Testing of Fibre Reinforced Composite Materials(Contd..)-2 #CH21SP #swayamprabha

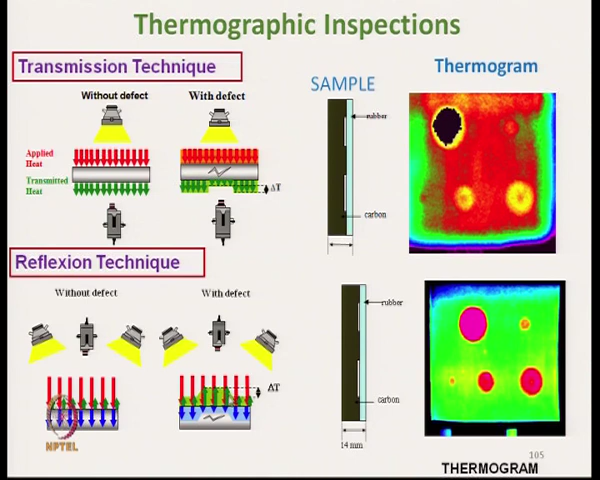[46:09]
But on the other hand, in case of reflection mode, the heat transmitted, heat reflected in the defective zone is reflected in the defective zone is more than the normal zone.